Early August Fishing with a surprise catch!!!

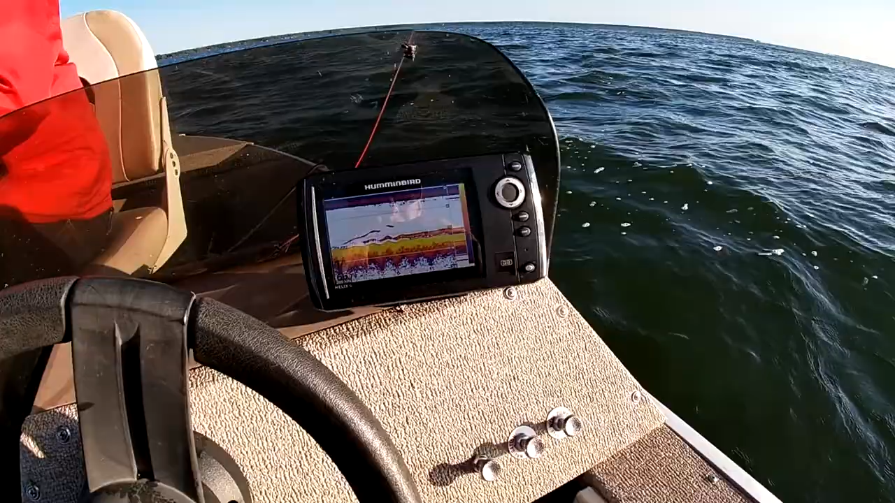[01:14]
Hey guys, I just want to do a little segment on what I'm using for electronics here. So on this boat I run a Helix 5 G2 which is pretty,
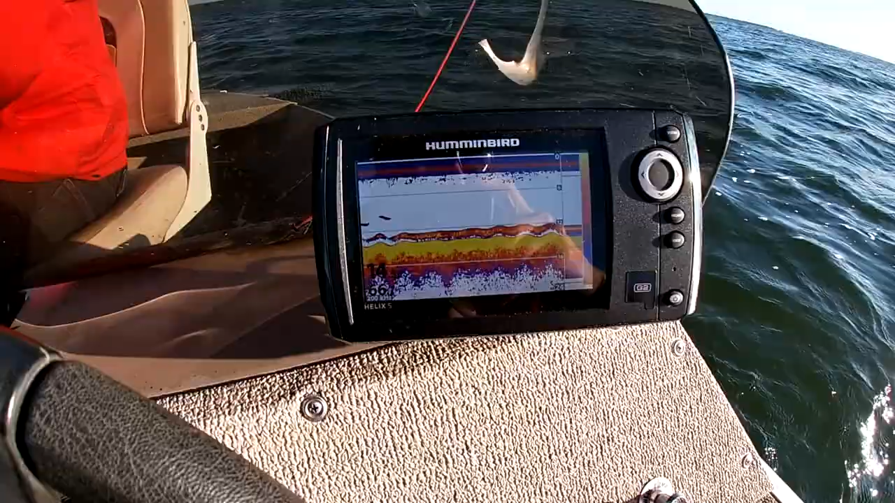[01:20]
it's a pretty basic unit. Really nothing special.
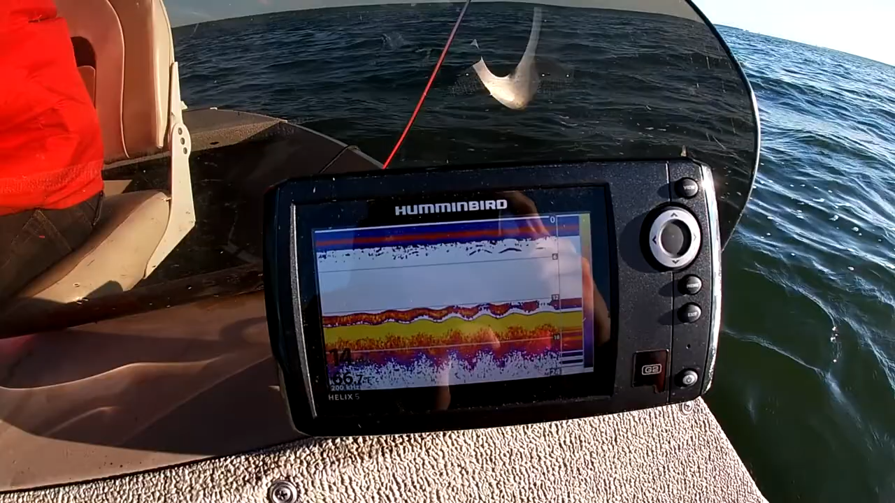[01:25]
I'm actually in the process of upgrading here probably next, next summer, next spring sometime. But basically what we're doing is we're on this,
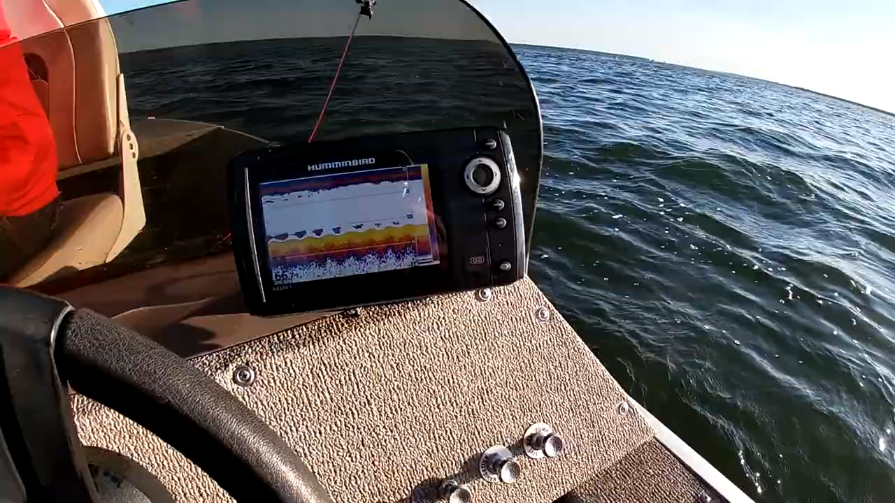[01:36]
right now we're anchored on the flat, but I've been casting my slip bobber off the edge.
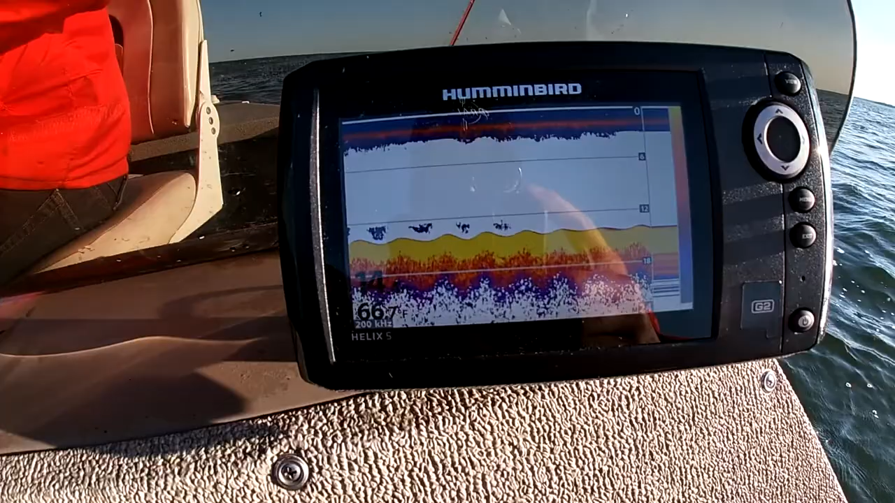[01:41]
So typical, just kind of hard bottom. You can see it's got this hard kind of red line.
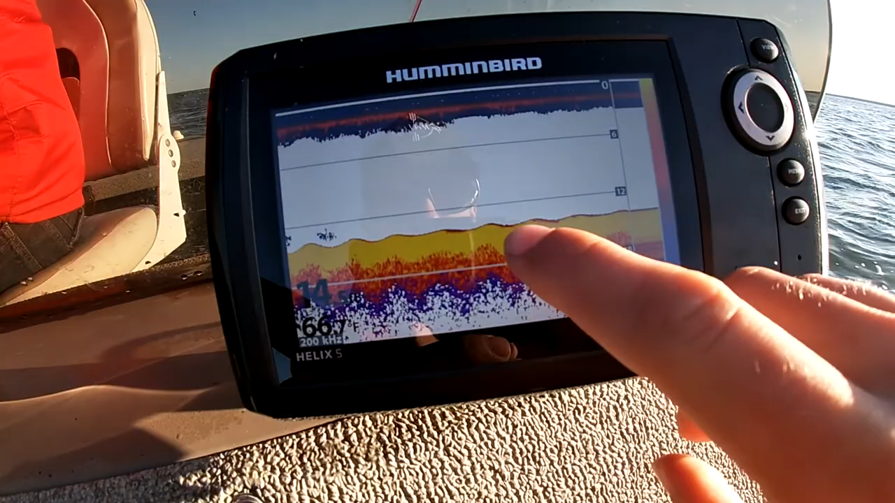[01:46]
That's just a stronger signal than this basic yellow we see here.
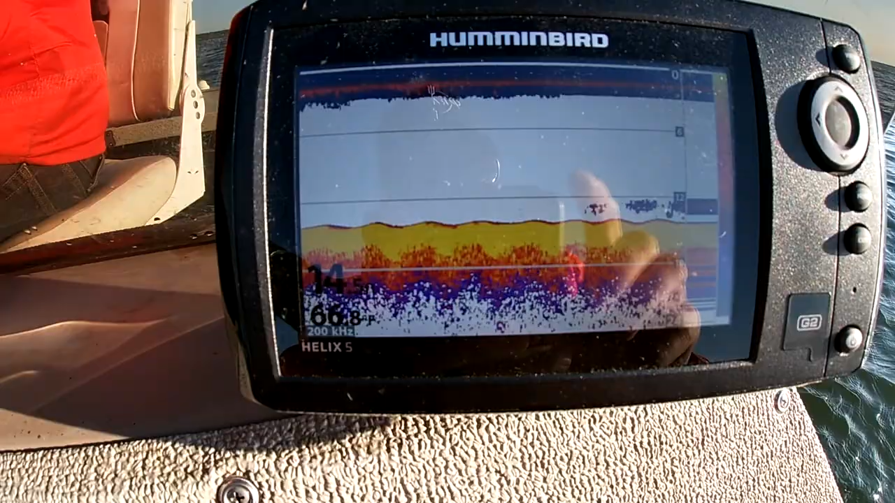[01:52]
So my hooks over there so you can actually be able to see it on the screen.
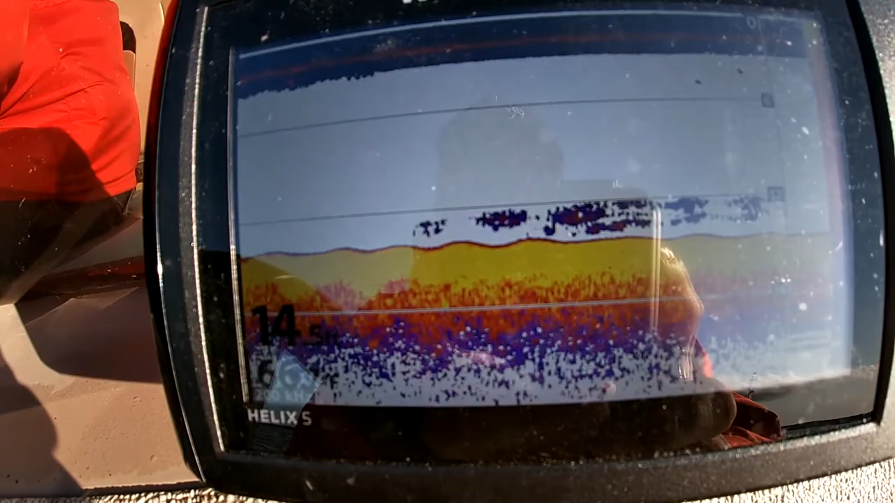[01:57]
But my settings, I usually run a kind of a mid-level sensitivity setting
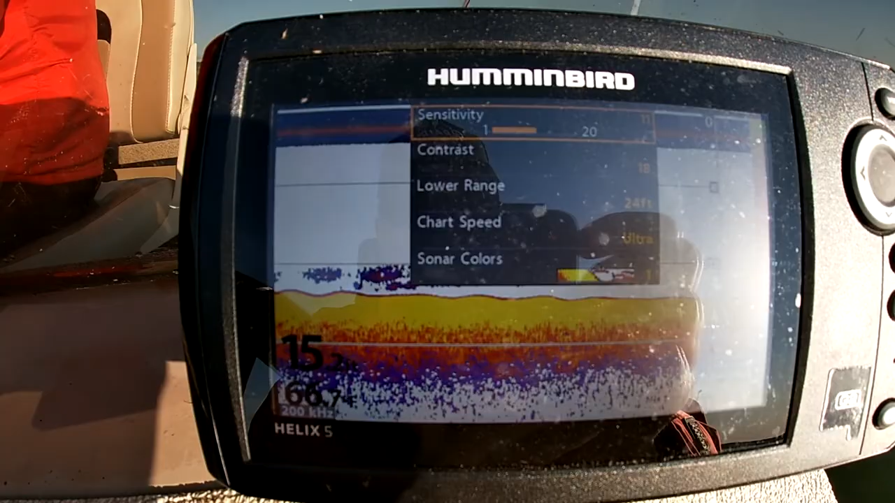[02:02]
of usually 11 to 20 basically, depending on what the water conditions are like and if I've got bait floating around and whatnot.
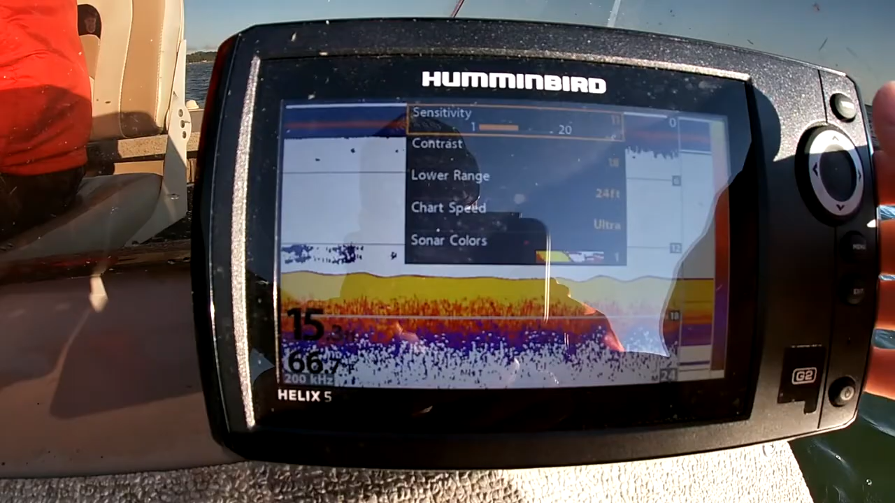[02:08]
Contrast on the lower end 18-ish.
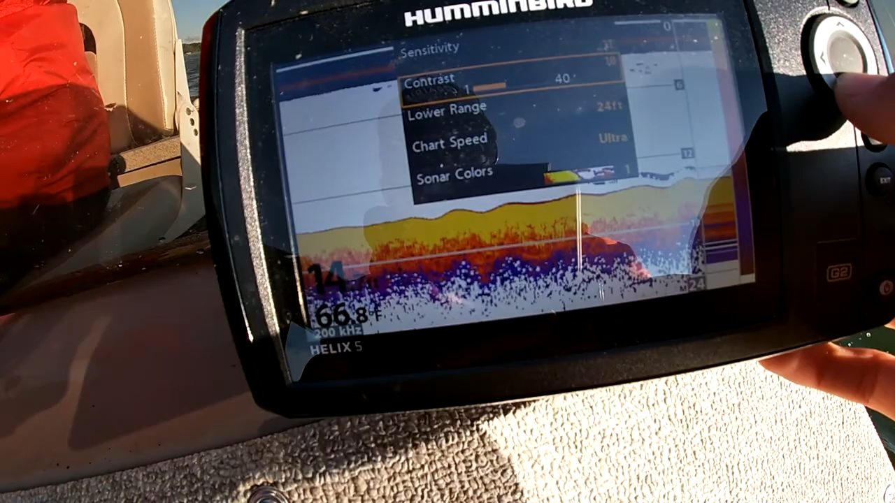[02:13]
On screen: water 66.8°F
You can set your automatic range here, whatever you want.
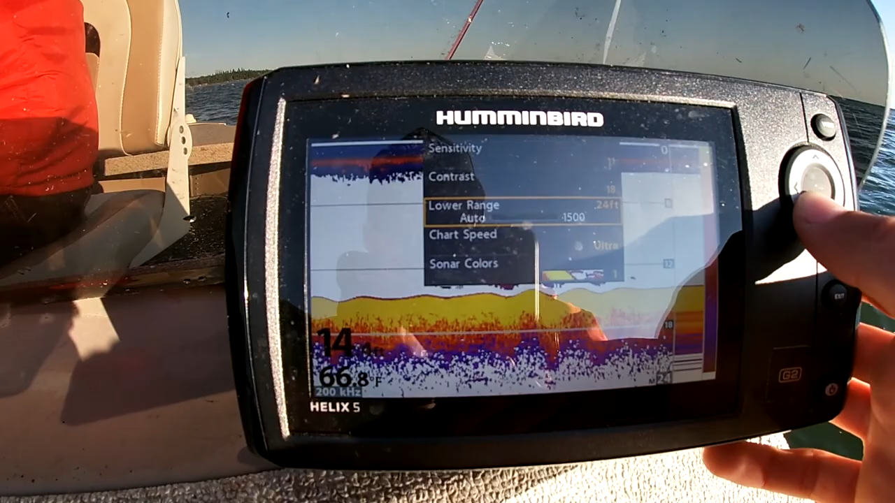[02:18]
On screen: water 66.8°F
I usually do a lower range of about 25. Typically I'm not fishing any deeper than that.
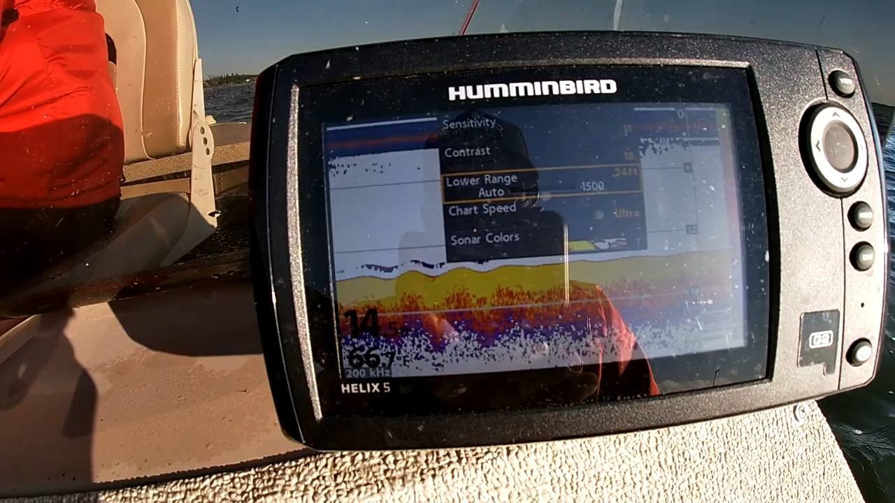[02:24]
And then I always do my chart speed to ultra when I'm jigging. It just helps speed up the sonar underneath the boat. And then for sonar colors, I just run on one. Basically you can do whatever kind of suits you.
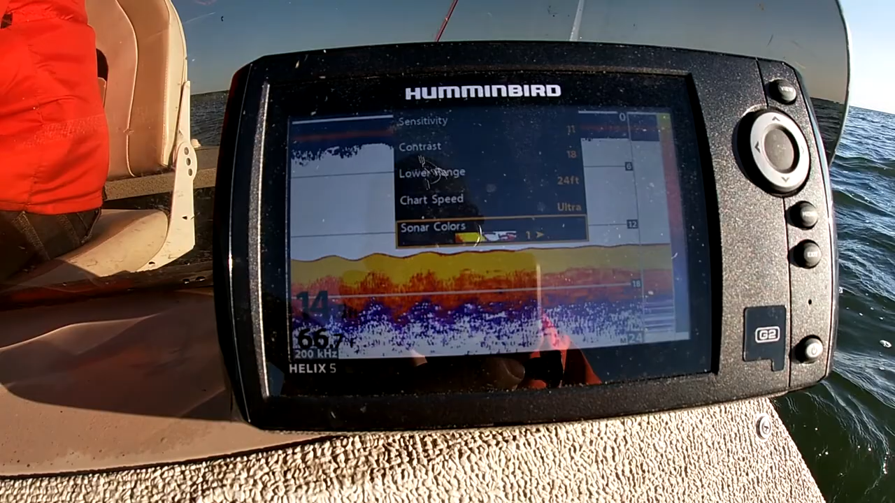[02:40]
As far as other different things, I don't really do too much different settings.
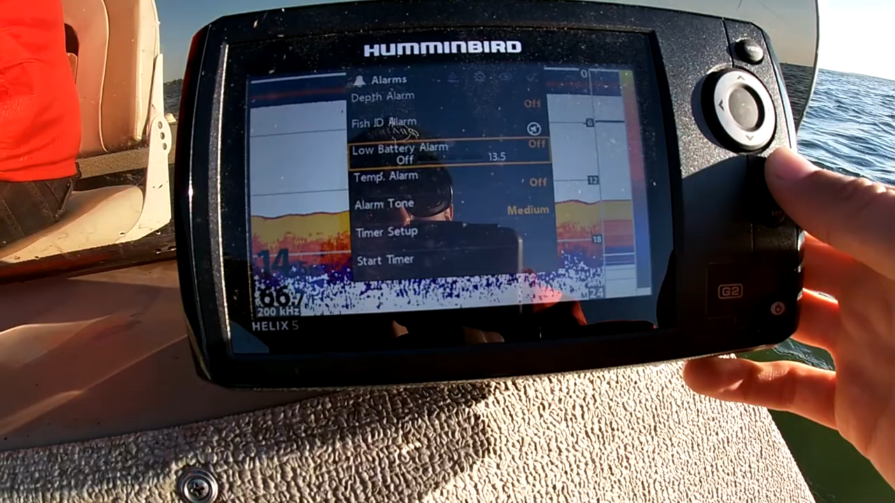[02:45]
Keep it all fairly basic.
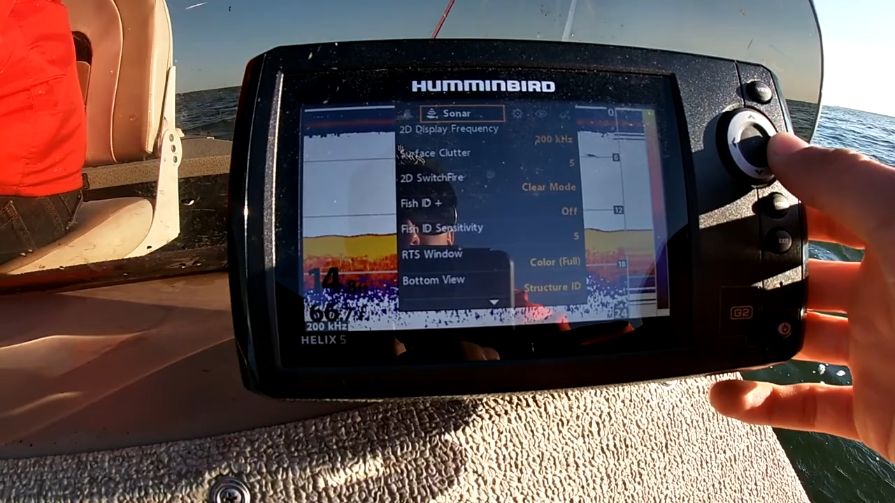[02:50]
Sometimes you can change your 2D frequency to 83-200. Surface clutter usually keep in the middle about 5-ish. Seems to work pretty well.
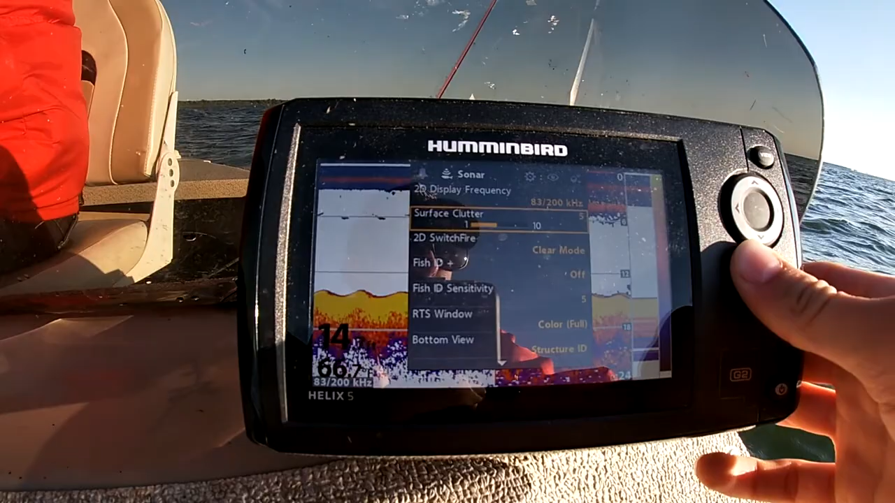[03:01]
Fish ID usually off. I just watch for marks. Fish ID sensitivity 5.
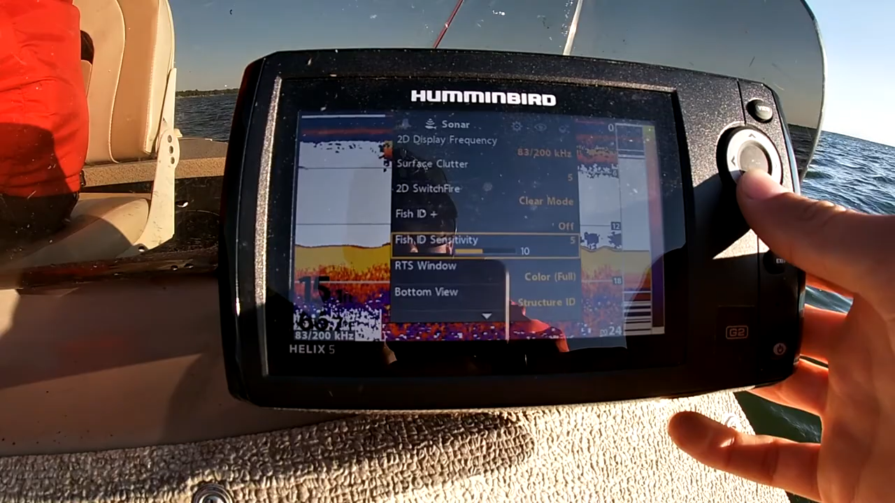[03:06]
Structure ID on the bottom view.